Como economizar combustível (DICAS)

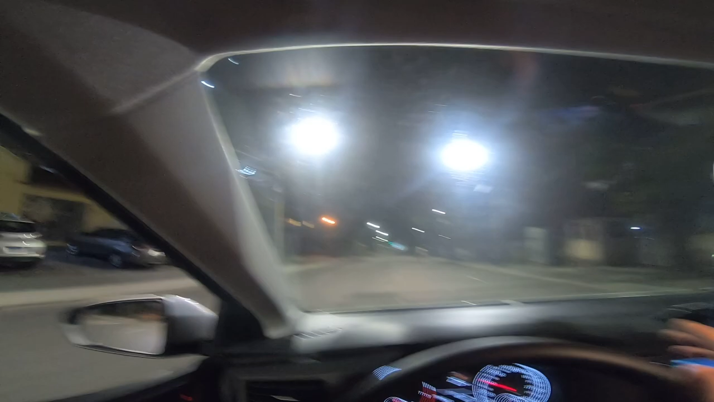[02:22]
outra coisa que eu faço Eu sou um motorista muito que fico prevendo as coisas, sabe? Por exemplo Ó,
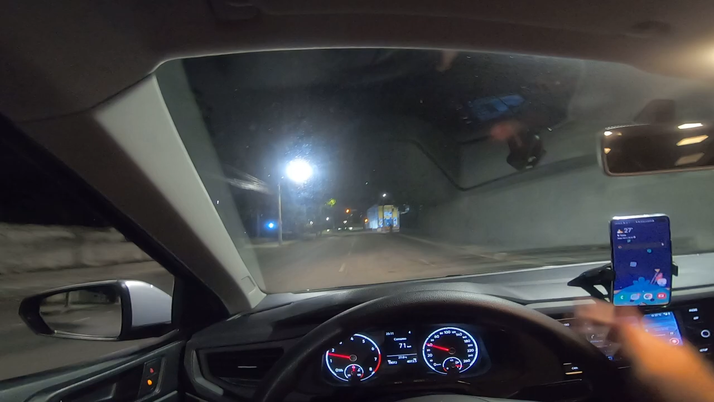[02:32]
o sinal tá fechando ali, ó Eu tirei o pé do acelerador Ó o consumo como tá, ó Zerado E aí eu paro Eu nunca deixo pra frear em cima Eu vou reduzindo a velocidade E aí eu deixo o sinal trabalhar o tempo dele, ó Não tem ninguém, vambora Outra coisa, ó Na hora de sair,
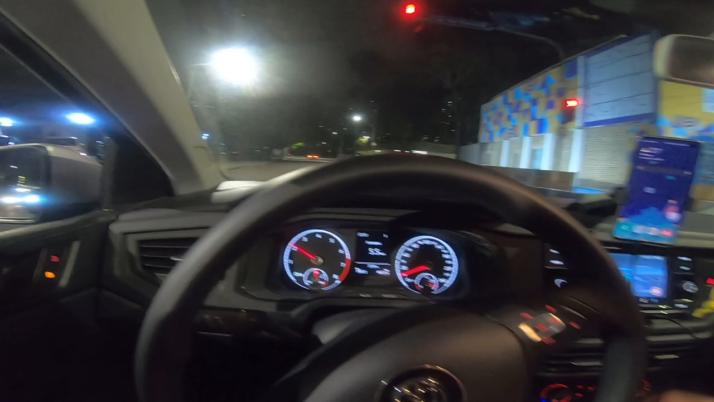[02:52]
ó Eu nunca saio acelerando tudo, ó Eu saio, ó Pisando gradativamente E deixo o carro desenvolver, ó